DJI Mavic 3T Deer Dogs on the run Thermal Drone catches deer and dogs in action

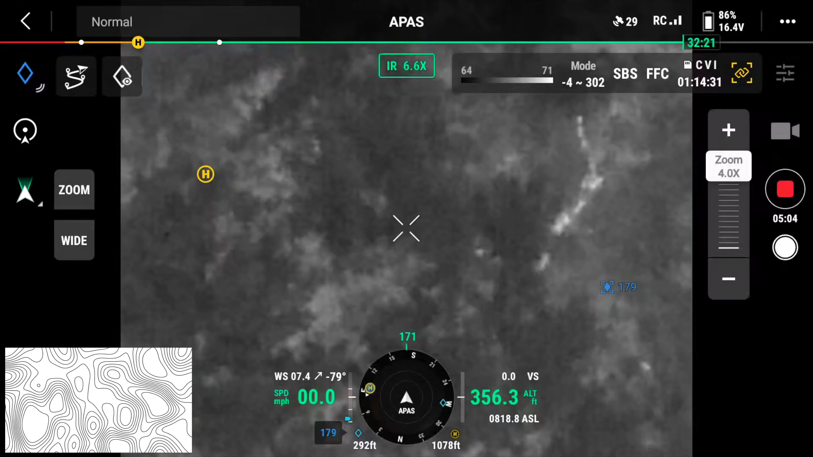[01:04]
there's a pile of them i mean they're like a freight truck okay look at them look at them they're on the trail right
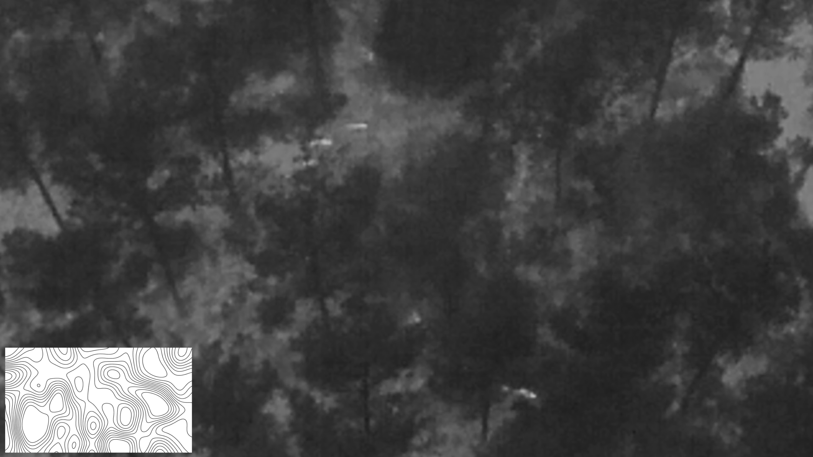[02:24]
The other three wait for a second and then they head down